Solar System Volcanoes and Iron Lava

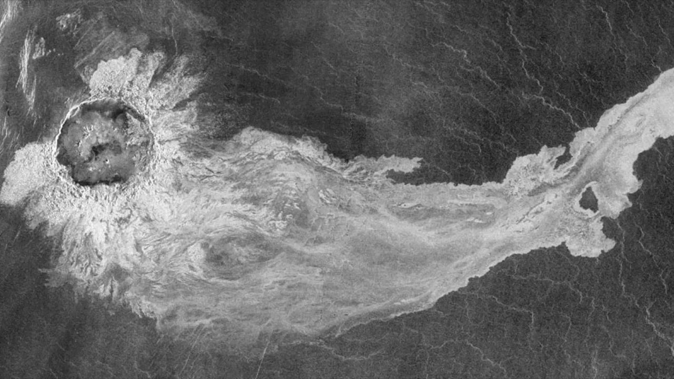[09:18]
as recently as 500 million years ago, with evidence of recent volcanism going back about 2.5 million years. But then everything seems to have stopped, or maybe it hasn't and we just haven't seen it.
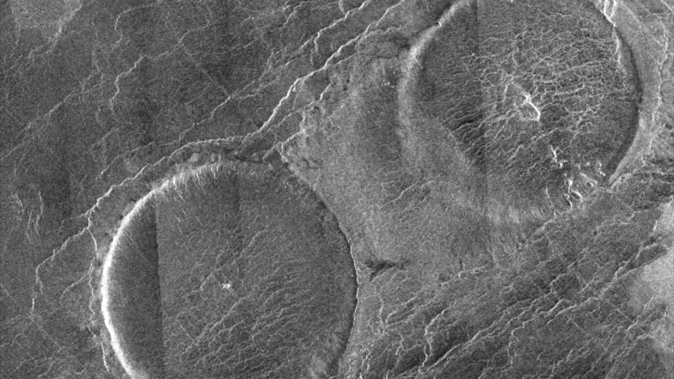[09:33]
The problem with studying Venus's volcanoes is that the atmosphere of that planet is so thick and opaque, the only way you can do it is through radar.